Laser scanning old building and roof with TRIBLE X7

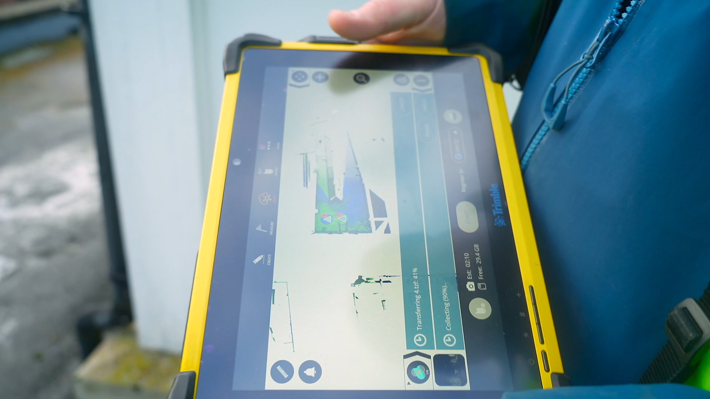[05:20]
We can also go in here and start to colour the scans.